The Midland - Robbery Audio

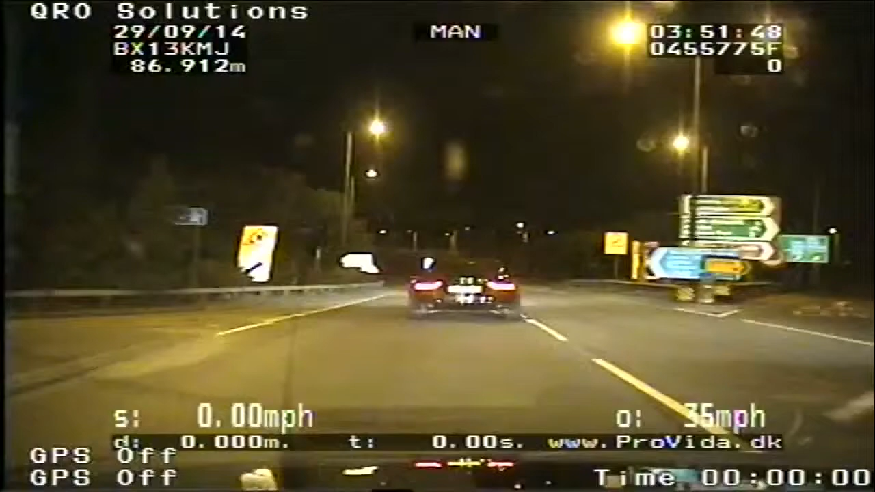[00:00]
Tango C0221 is pulling away from us, we're at 135, 140, and we're still pulling away, we'll need Air Ops to give commentary over.
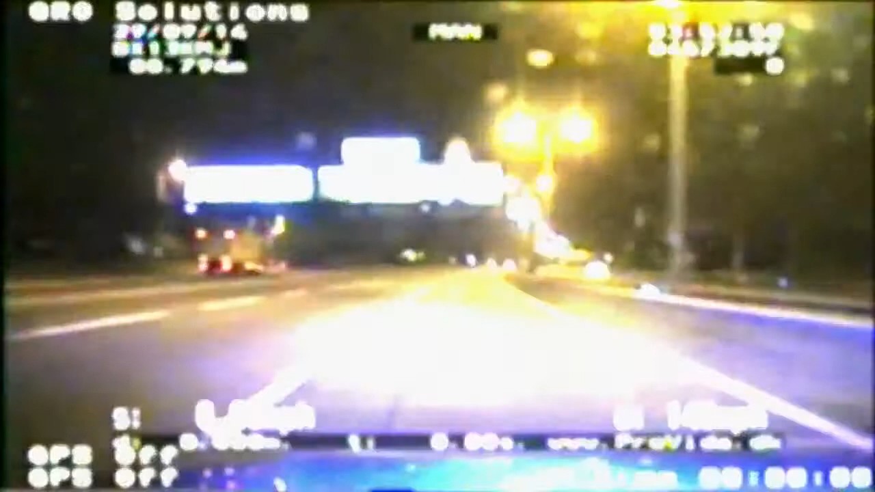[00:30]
Yeah, 55, we're struggling to keep up with it as well, we haven't got much fuel either, we'll try and keep with it as best we can.
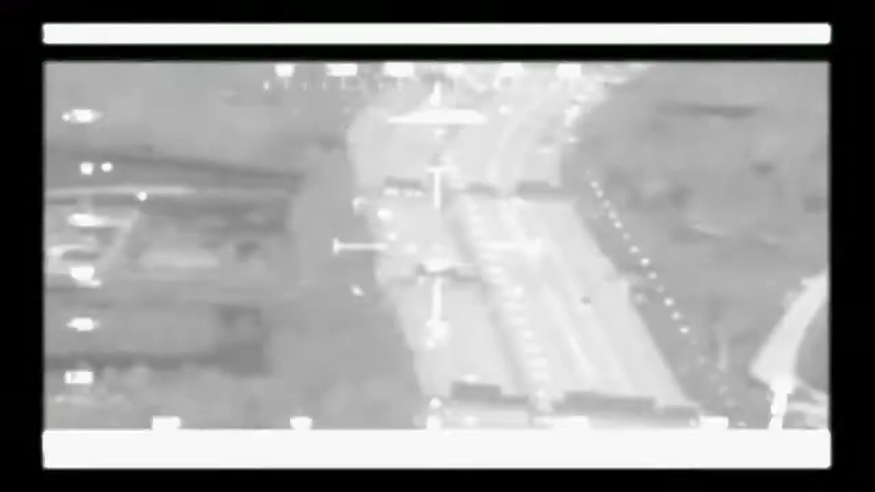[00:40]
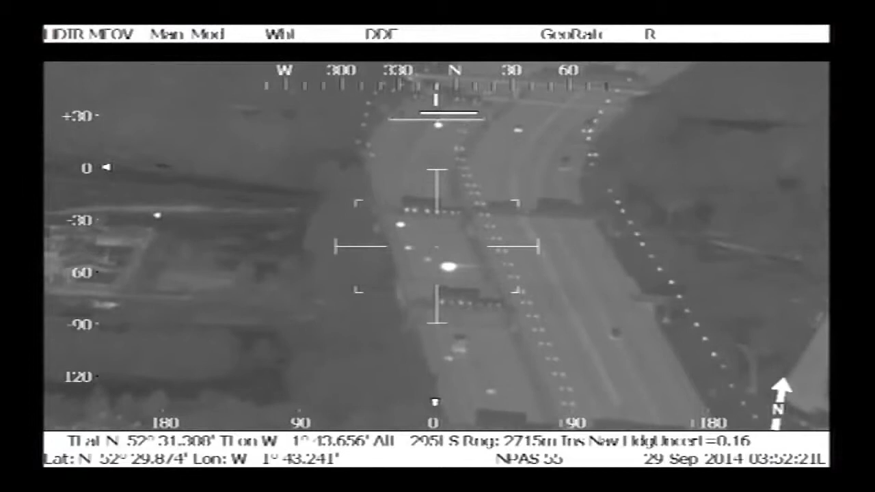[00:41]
Yeah, ODA7 at speed, M42 failing to stop the Westmids officers, any mobiles in that vicinity over?
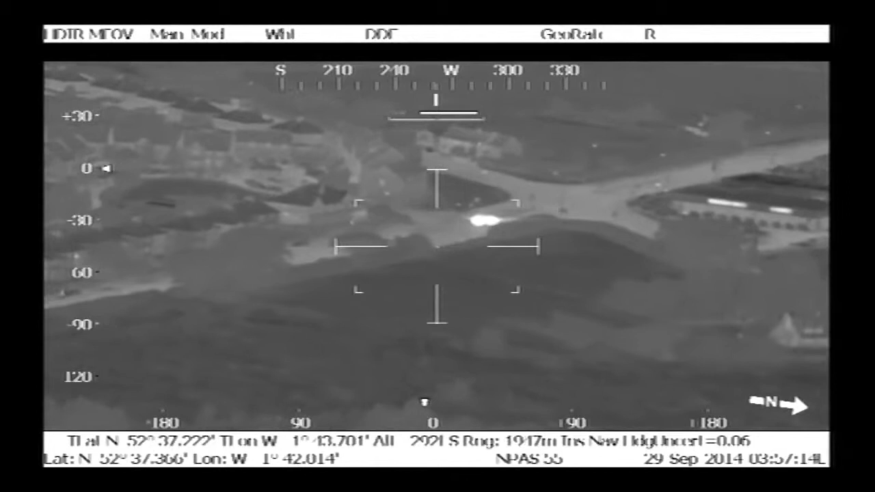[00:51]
Yeah, and he's done a left, er...
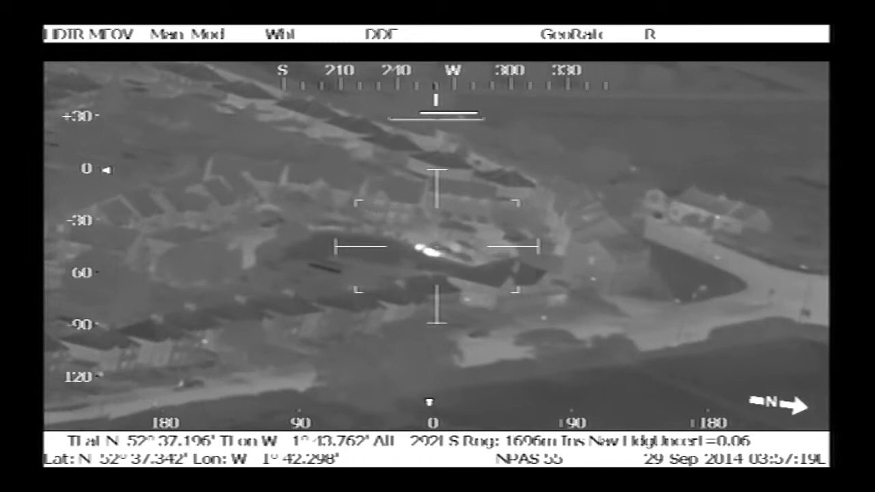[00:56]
Yeah,
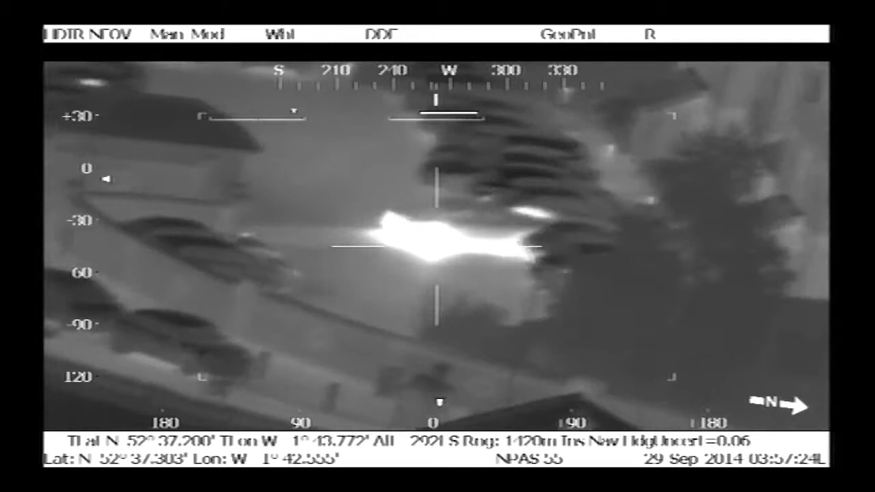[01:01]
anybody who knows the Mercedes garage, if you do a first left at the Mercedes and first right,
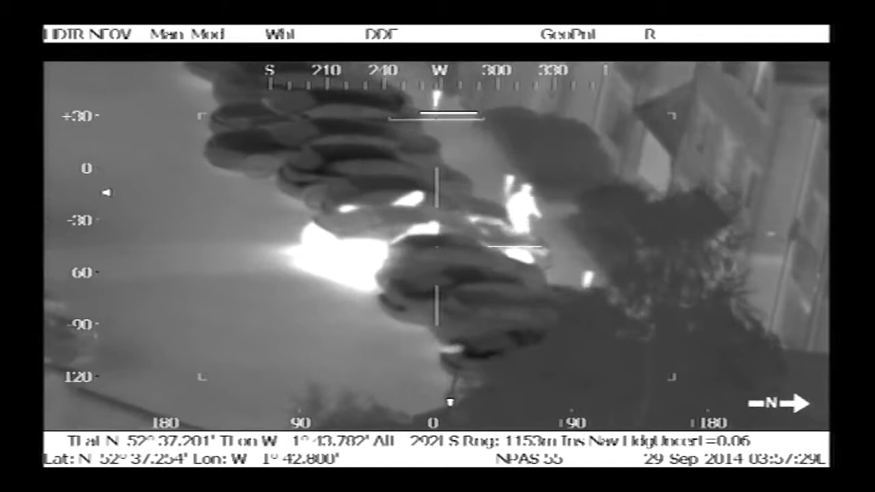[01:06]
they've parked up one, two, three, four persons out of the vehicle.
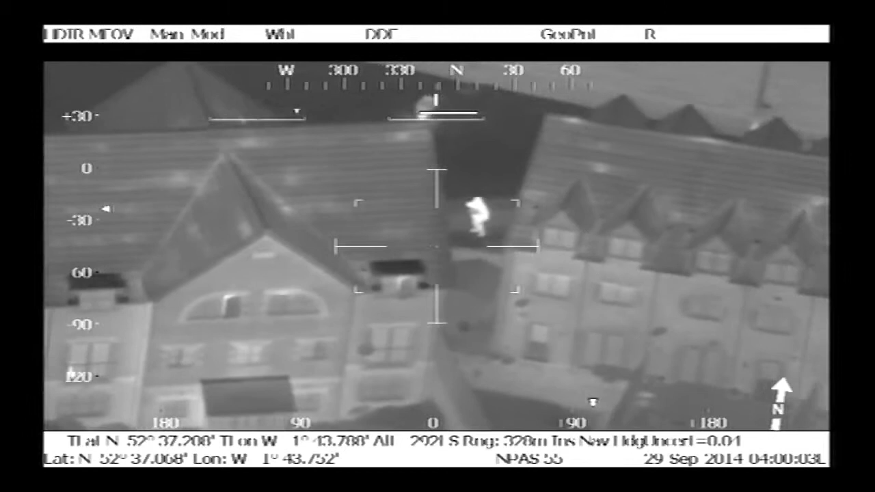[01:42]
Just confirmed there's someone in that bush?
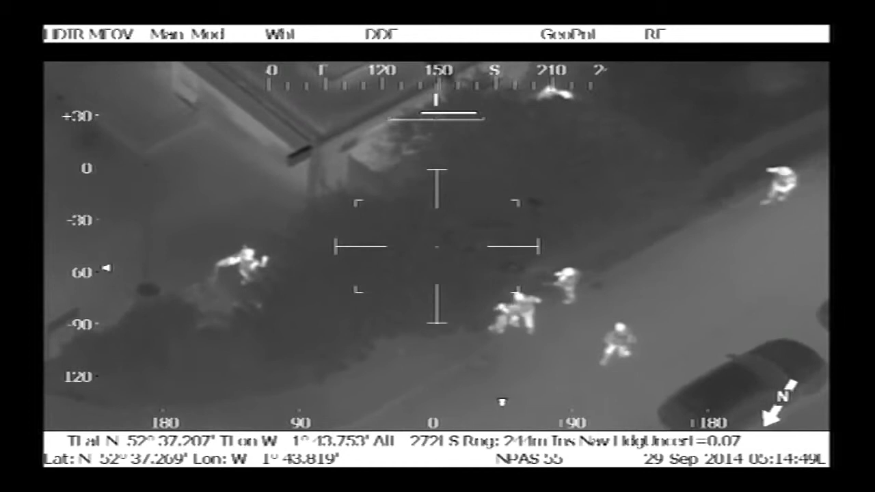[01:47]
Yes, yes. Superb. OK, we are recording.